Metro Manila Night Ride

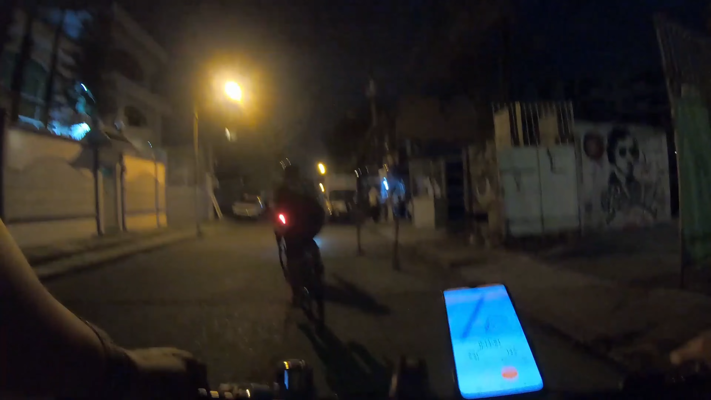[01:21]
Paalis na kami. Alam niyo masarap ang night ride eh. Kasi walang kainit-init.
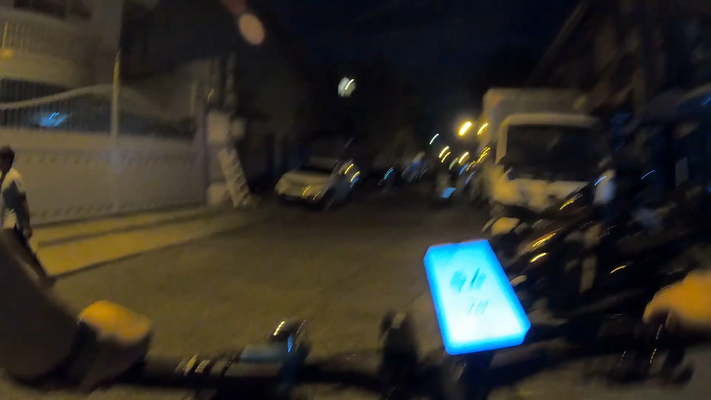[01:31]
Tapos dito sa Makati, wala namang ahon dito. Nangunguna kagad to si Richard, oh, si Mark, tsaka si ano, si Jax.
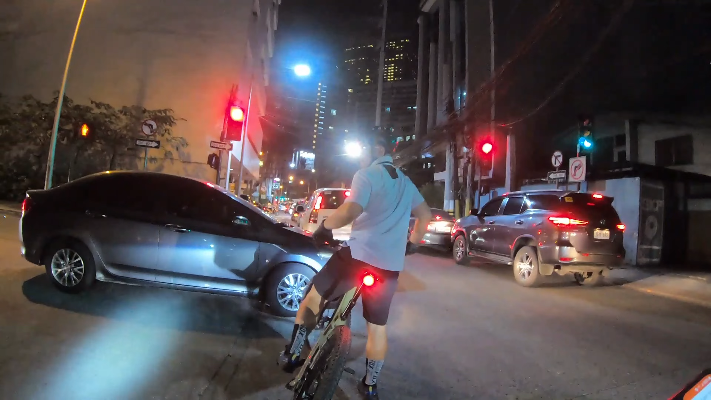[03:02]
Ito may mga looban kaming dinadaan. Galing kaming Iho Street.
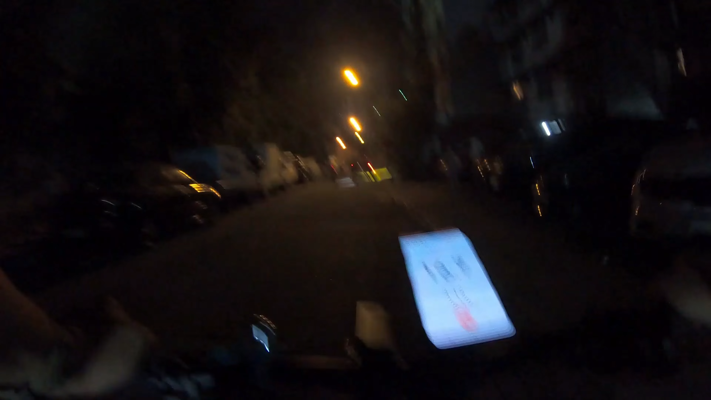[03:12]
Iho Street dito sa Makati. Malapit na malapit ito sa may BFP Makati. Tsaka ano.
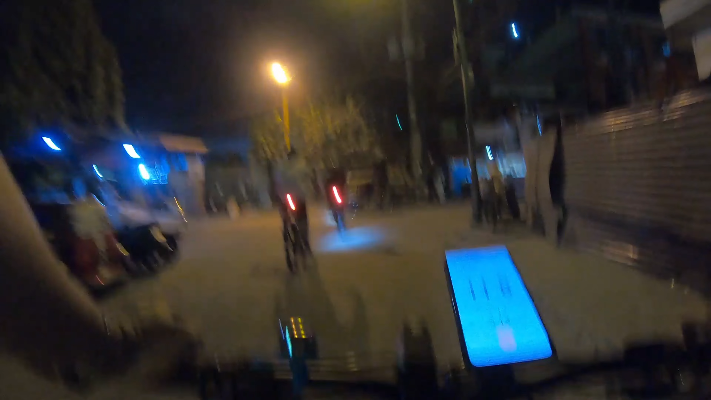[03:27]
Hospital ng Makati.
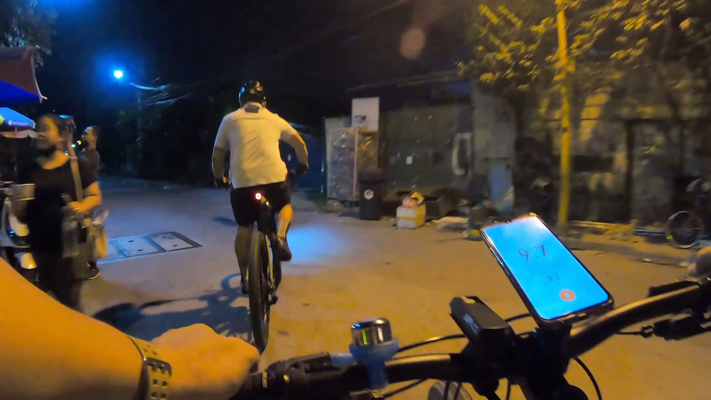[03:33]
Yan, ito mga kasama ko. Taga rito talaga to, kaya alam nila yung pasikot-sikot eh. Sarap. Sarap magbike talaga paggabi. Ito na, papasok kami ng, ano ba ito?
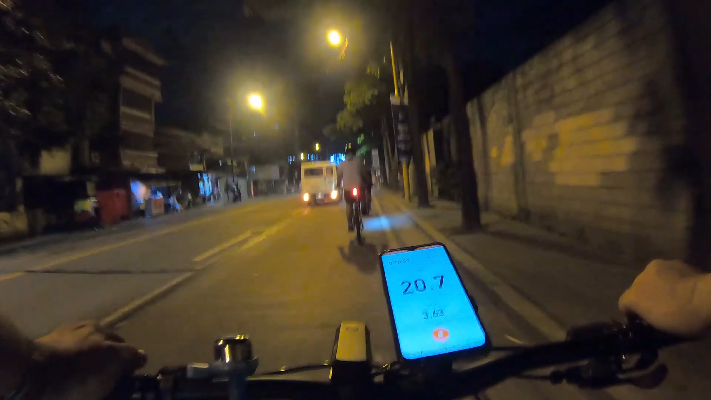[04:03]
Richard, ano ito? Mandaluyong? Richard? Ano ito, Mandaluyong? Ah, Makati pa rin. Kalayaan.
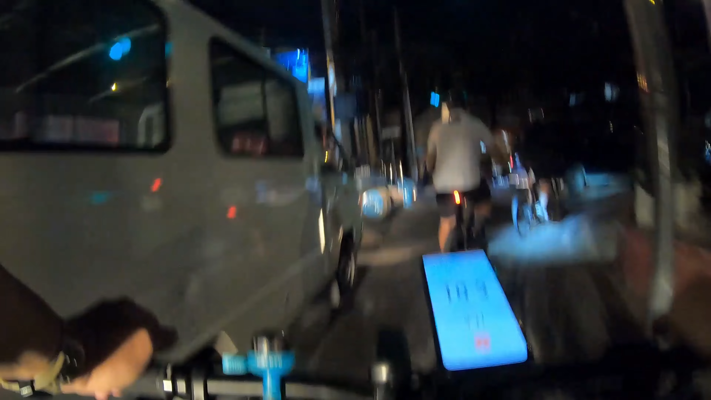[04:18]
Kalayaan.
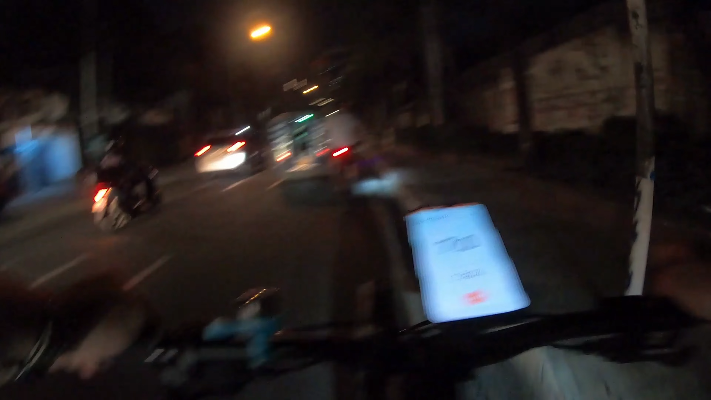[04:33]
Kasama ko ang bibilis kasi yung mga bike nila ang gagaang kasi yung mga carbon. So Makati pa rin to. malapit dun sa munisipyo.
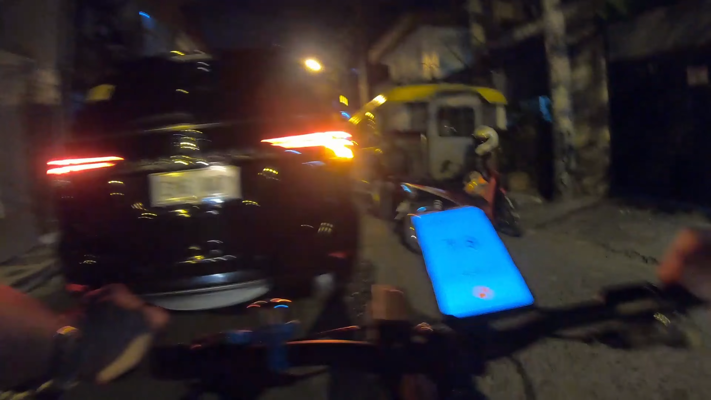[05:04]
Kanil Mark! Ayun sila, ang bibilis nila. Sa Makati to. Okay. So nandito yung mga butante.
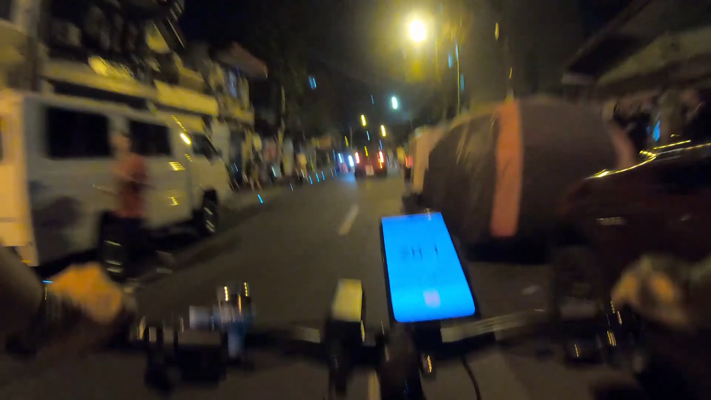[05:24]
Malapit to sa City Hall. Mamaya pag nandiyan yung City Hall, pakita sa inyo. Obrero Street. Obrero Street sa Makati. Okay, mga street dito.
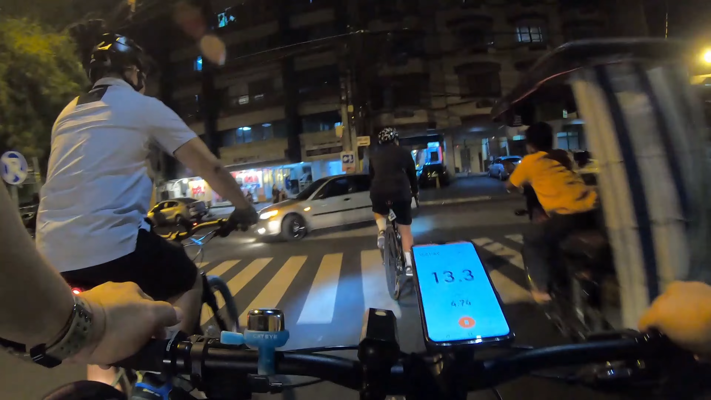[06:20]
La la la la la. Hala, wala na sila. Charge. Wala na sila. Mamaya hindi yung nakasunod.
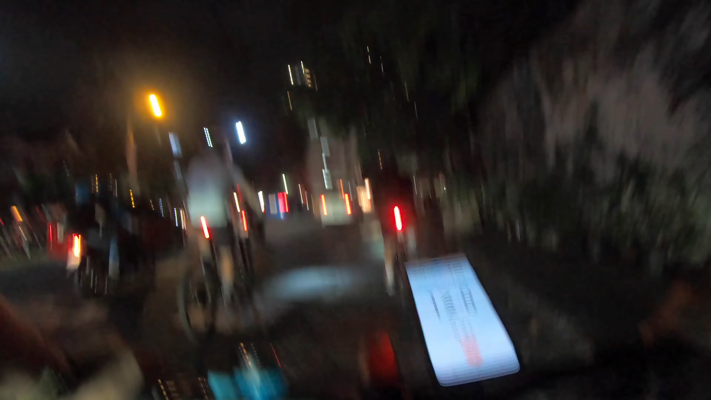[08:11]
paakyat na ng ano, papunta na ng Mandaluyong.
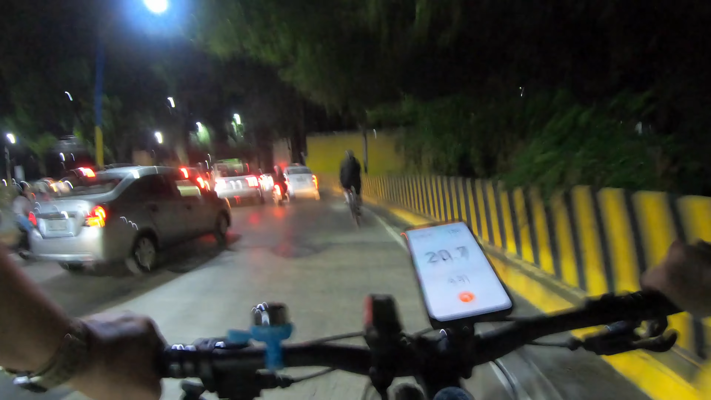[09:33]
Ito, ano na tayo? Mandaluyong na. Tawid na ng Mandaluyong.
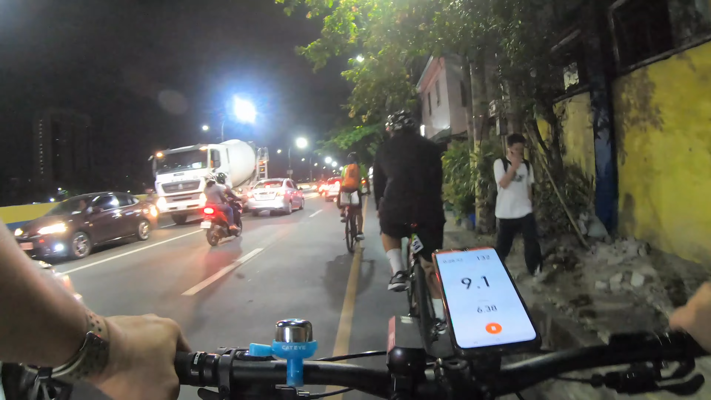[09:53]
Na Nandito kami sa may San Francisco Street. Ang dulo nito yung City Hall ng Mandaluyong. Ganyan to mga kasama ko. Walang tigil magbike.
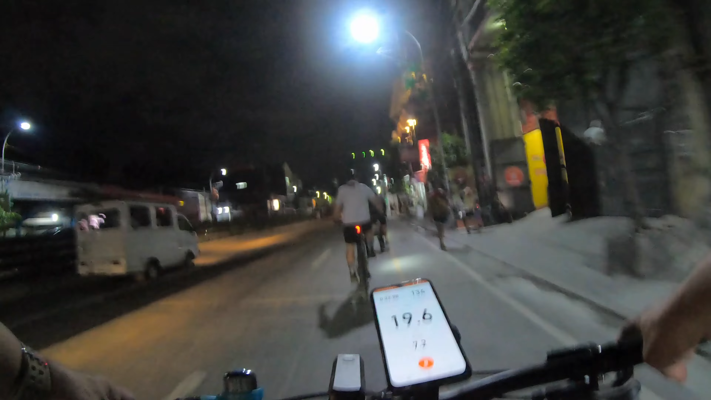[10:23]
Kaya pag mahina-hina ka, delikado.
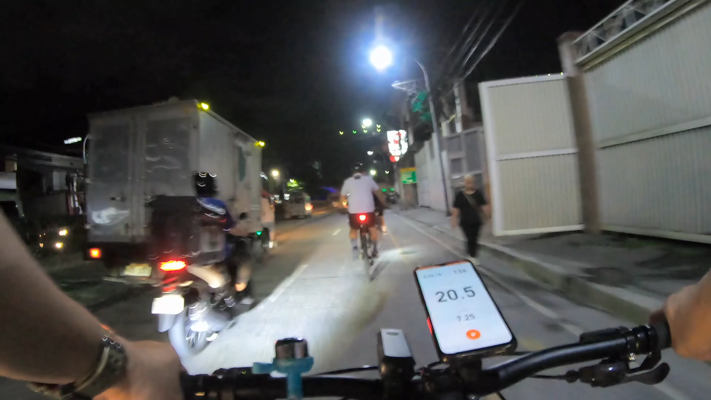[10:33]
Ito na. Ito na yung rotonda at City Hall ng Mandaluyong.
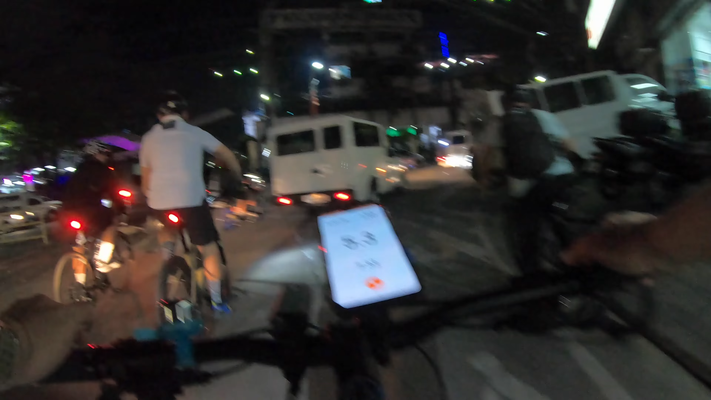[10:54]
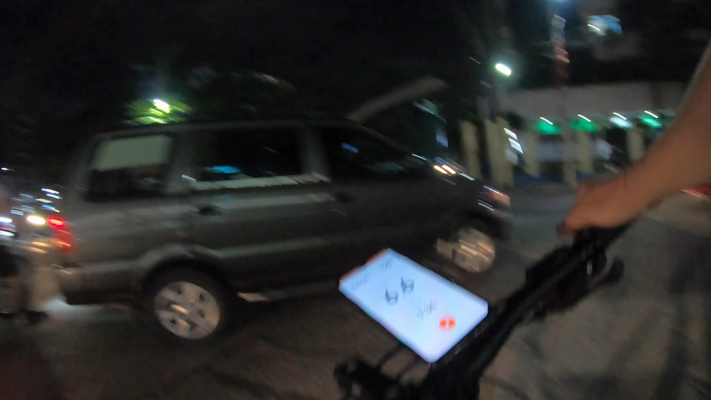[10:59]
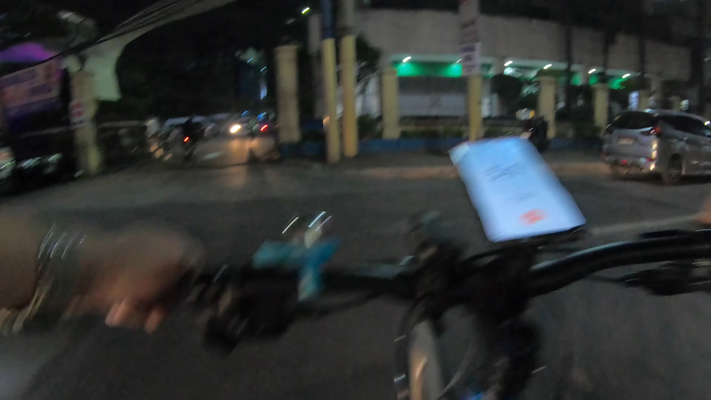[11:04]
Ay, pumasok kami sa loob ng City Hall.